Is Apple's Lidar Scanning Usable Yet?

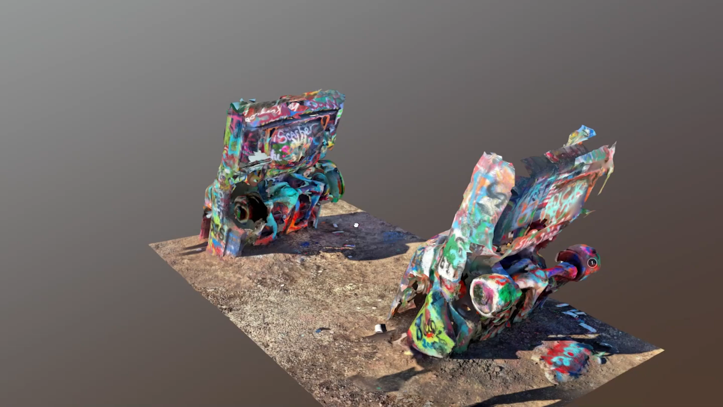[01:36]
And as you can see from the end results, we didn't really get any shadows from the people in the scan, which was awesome to see.
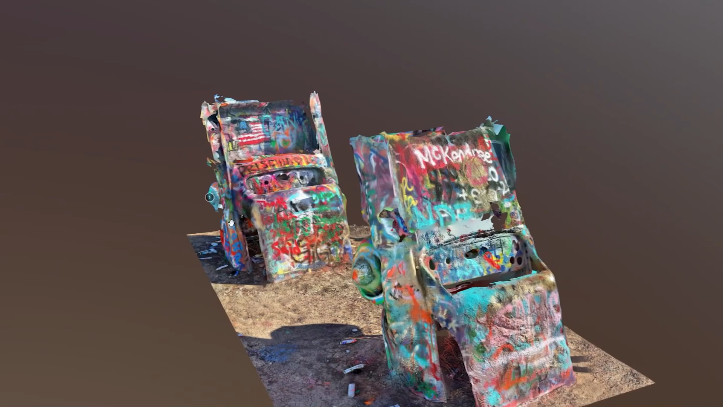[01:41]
So to jump into our first negative, I think geometry is something that's been a bit frustrating with LIDAR scanning.
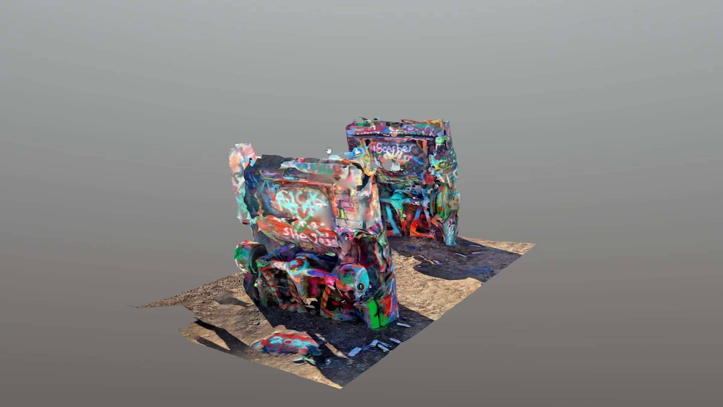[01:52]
I still seem to be losing geometry in every scan I do.
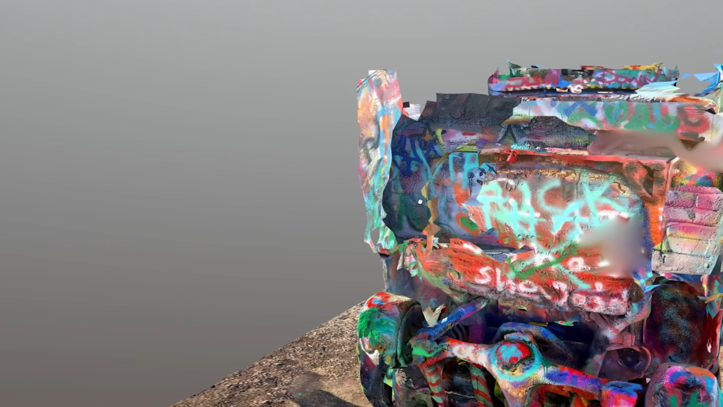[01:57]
I don't know if this is up to the mesh generation algorithm being overly simplified, or the lower resolution of the LIDAR sensor itself.
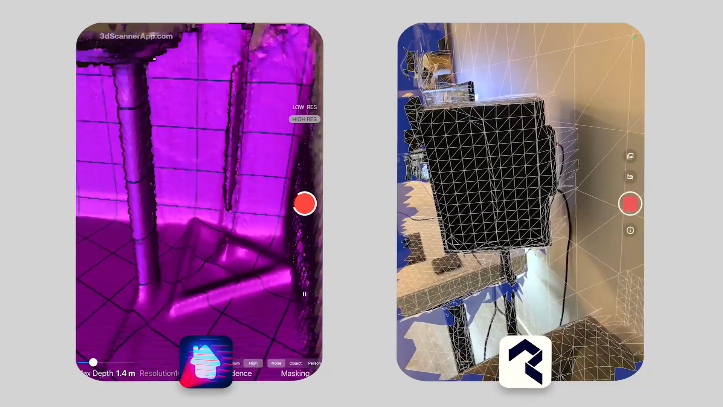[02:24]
So starting off with the positives again, I think it's awesome to be able to do this quickly and see the results as you go.
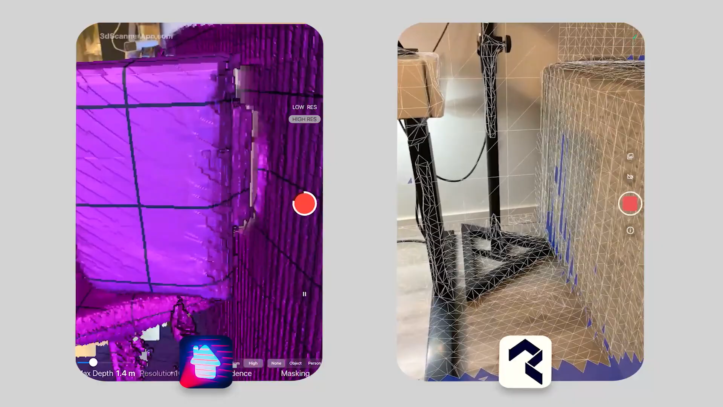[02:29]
But I put quickly in quotes because this took about 25 scans to get a somewhat usable result.
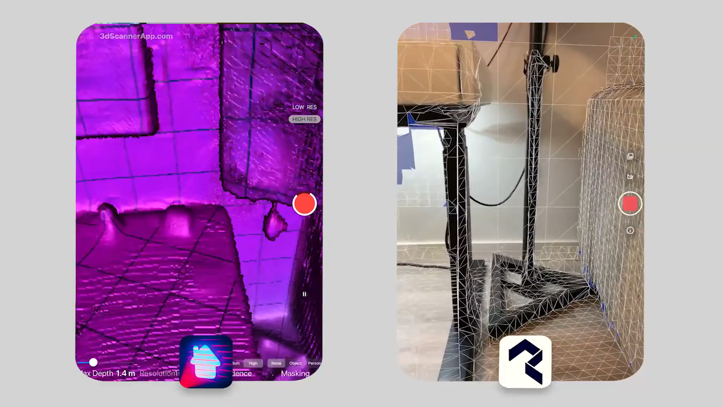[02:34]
But if you compare that to something like photogrammetry,
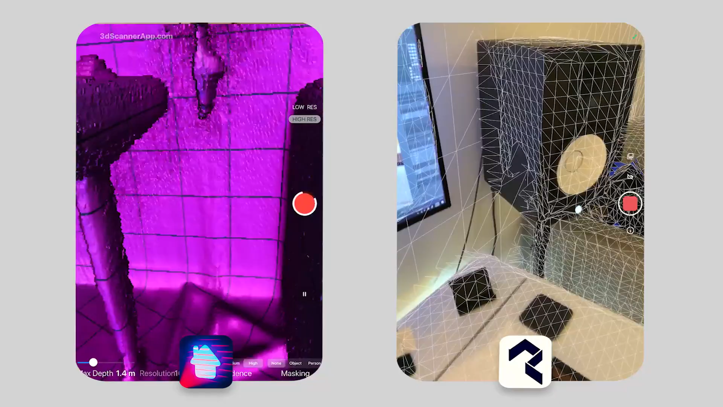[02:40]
this probably would have taken thousands and thousands of photos and hours to render properly.
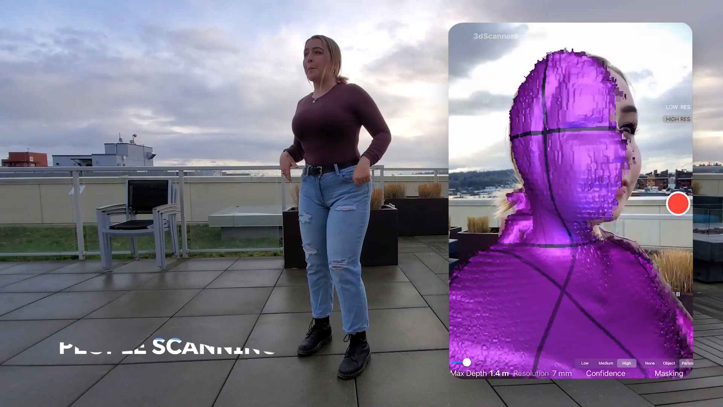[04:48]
So for our third scan, I decided to scan my girlfriend to see if we can use LiDAR scanning to get scans of people. I'm going to save you some time and tell you now that the answer is no.
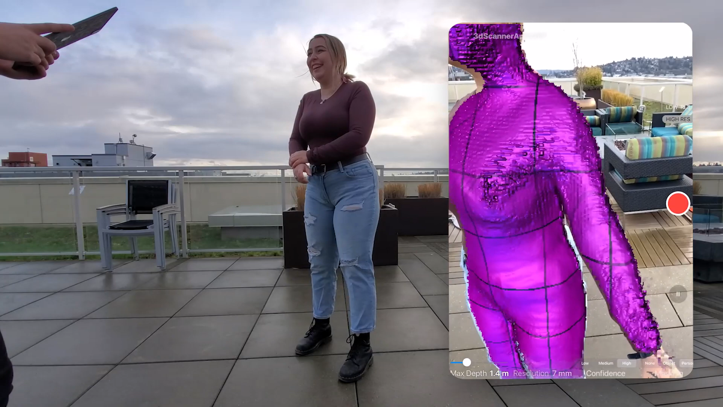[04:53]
LiDAR can't capture the intricate details of the human body.
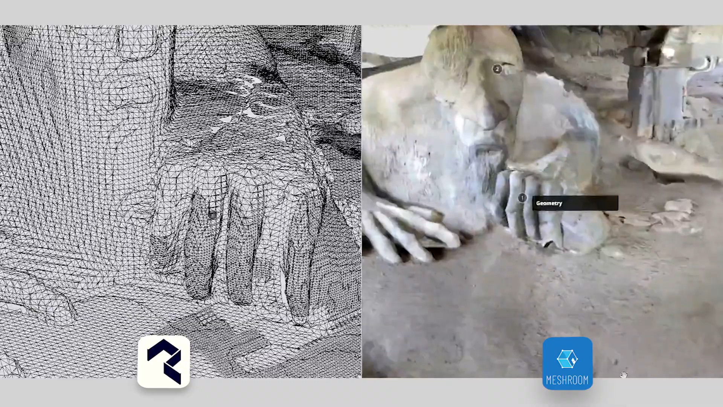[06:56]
it's actually filling in those holes even if it has a bit of a lower resolution texture to put on that. So I'm definitely going to have to give this category to photogrammetry.
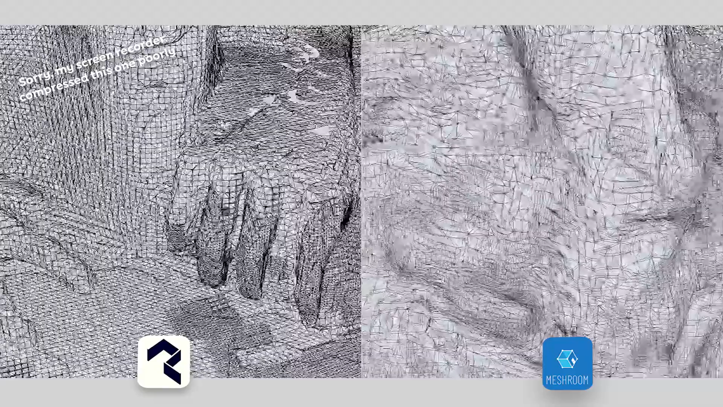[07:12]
Obviously we're going to give this one to photogrammetry. Just so we're not picking on LiDAR scanning here, we're going to talk about the speed of scanning next.
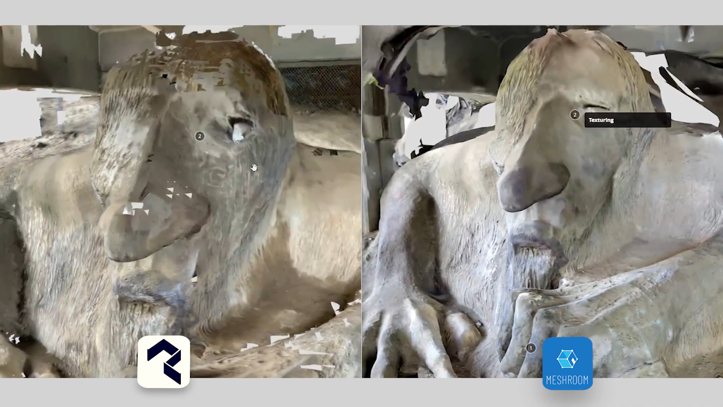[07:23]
And this is especially easier with LiDAR in crowds because it takes a lot less time to walk around something,
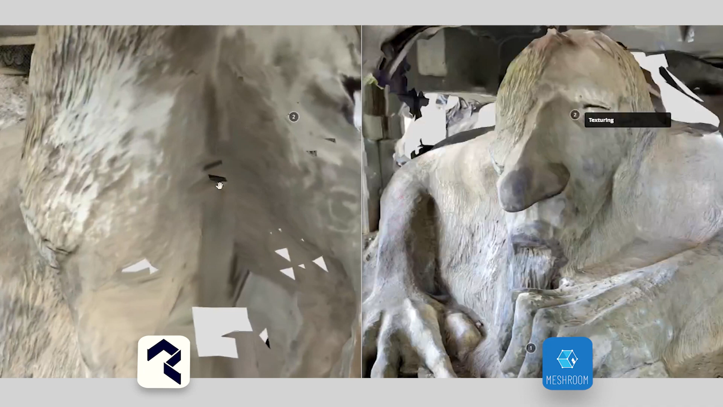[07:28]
scan it once, and kind of jump out.
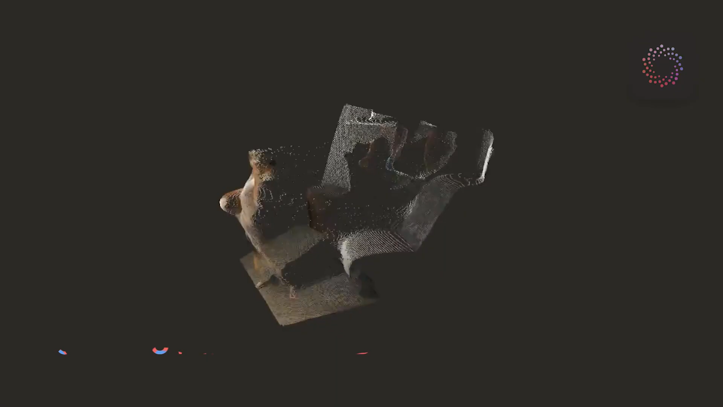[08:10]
But here it is, 3D depth video,
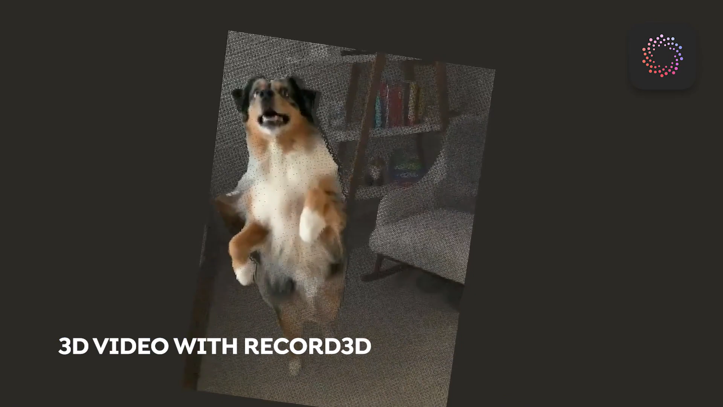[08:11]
recorded with an app called Record3D. I think this is a really novel use case that you can only really get with LiDAR technology.
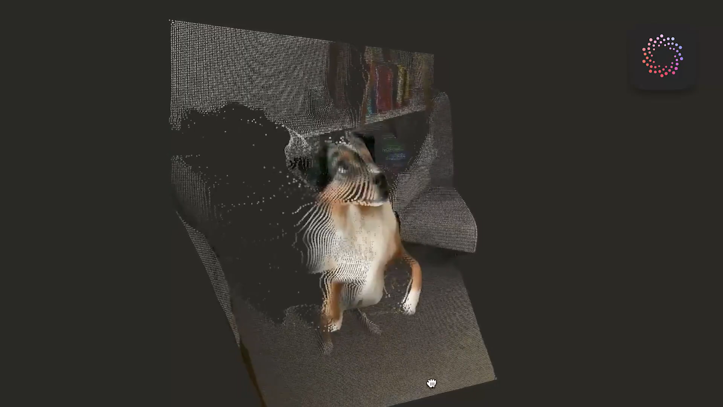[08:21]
And of course, like every other model, you can check this out in full 3D on Sketchfab.